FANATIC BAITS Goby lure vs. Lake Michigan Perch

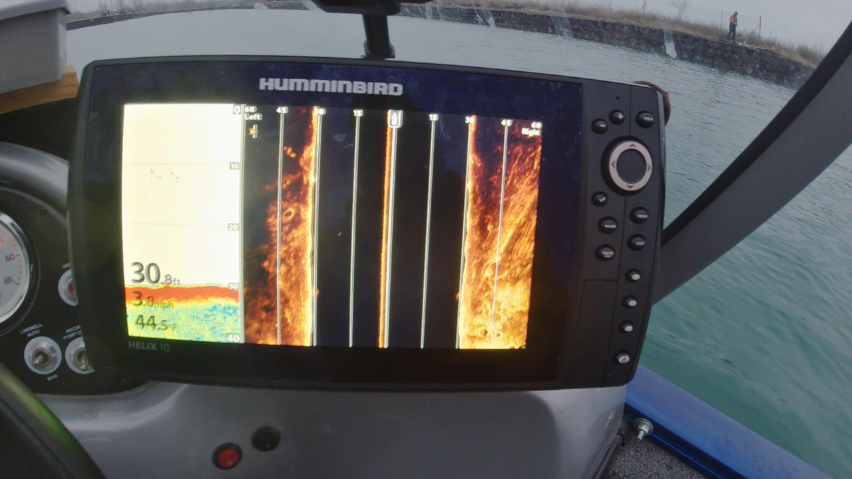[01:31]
On screen: depth 30.8 ft
Looks pretty damn sparkling clean, man.
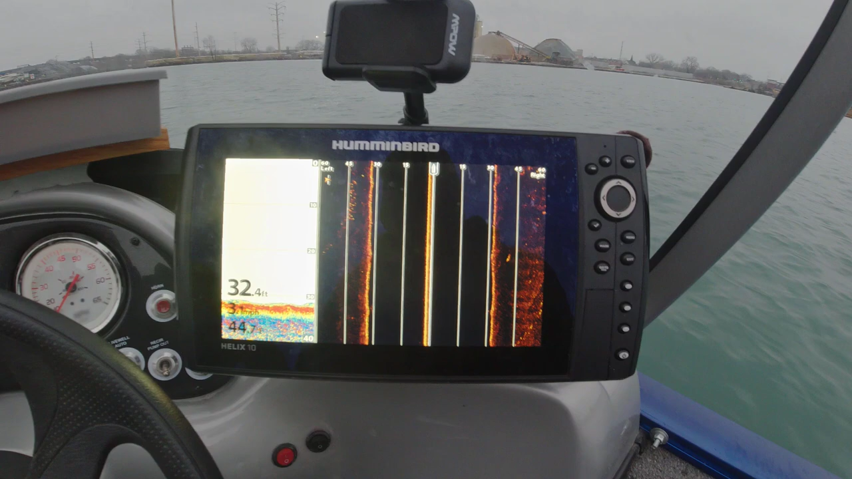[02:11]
On screen: depth 32.4 ft
I mean, this place was just, there was 25, from 20 to 35 feet.
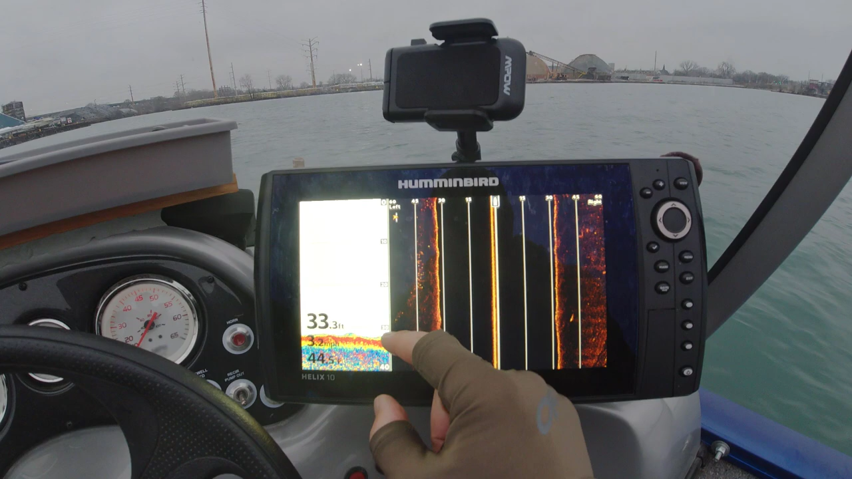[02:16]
On screen: depth 33.3 ft
This was all fish last weekend.
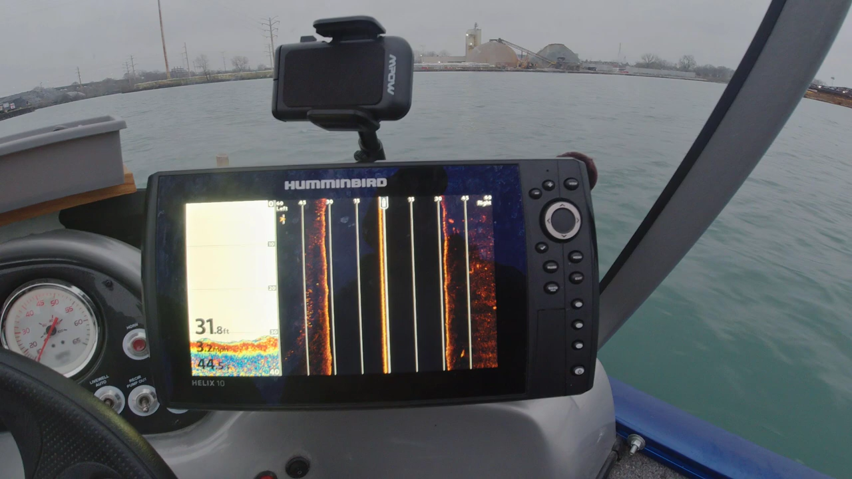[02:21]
On screen: depth 31.8 ft
Just 5 days later, there is not a fish here. Look at this. I mean, just clean. The turn slip is clean.
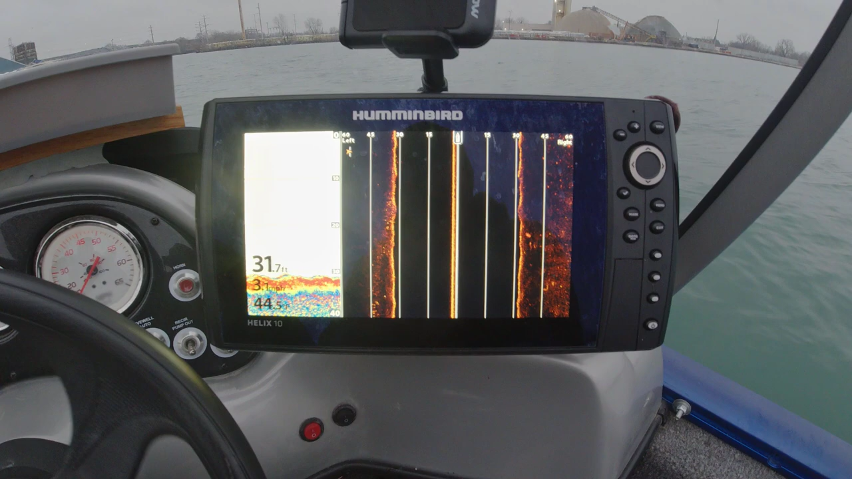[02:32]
On screen: depth 31.7 ft
I'm surprised that, okay, these fish move upriver, but I'm surprised that new fish don't keep coming.